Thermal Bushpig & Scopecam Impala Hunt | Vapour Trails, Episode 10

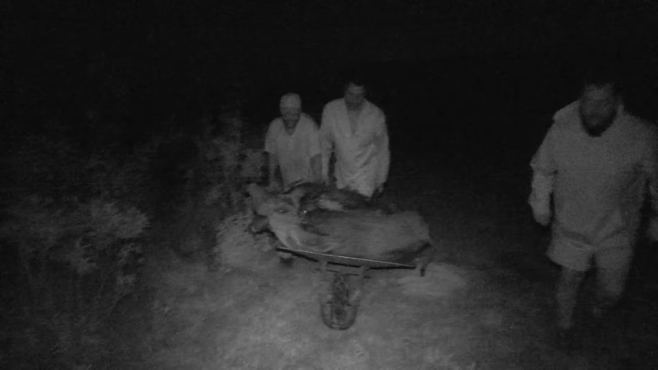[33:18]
And, you know, as we loaded them up into wheelbarrows and started taking them back towards the, the cauldron up the hill.
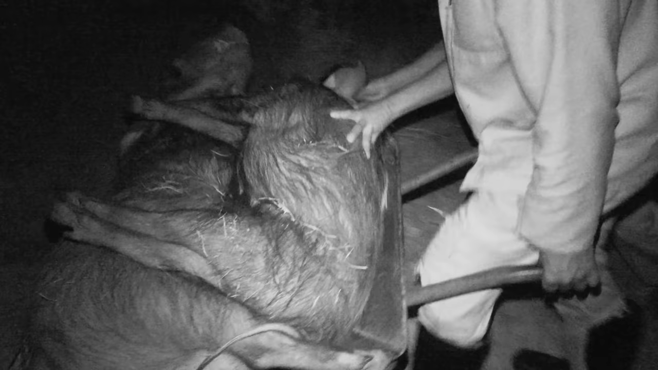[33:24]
And just, I was completely elated and my tiredness from early in the day had completely disappeared and was replaced with, I'd say adrenaline.
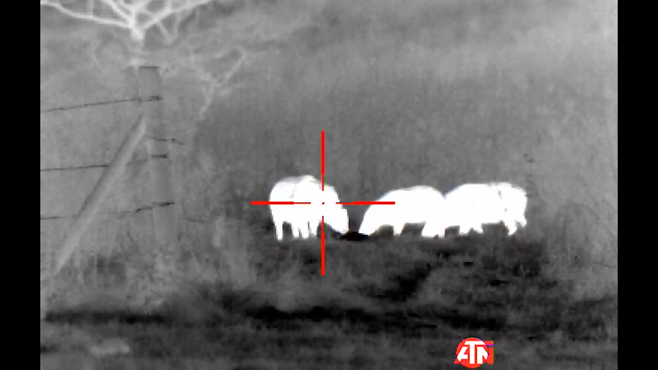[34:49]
ATN who organized this, uh, thermal unit for me. It's a loan unit they sent to me and said, Hey, I must try it out. I absolutely love it. So thanks guys.
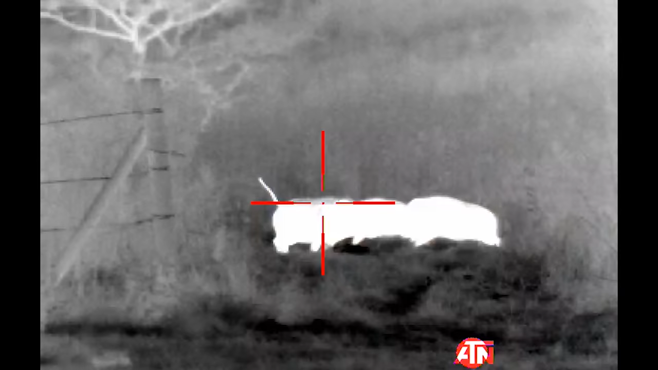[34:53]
That's something that I'm gonna have to look at in the future because this was a, a real awesome experience.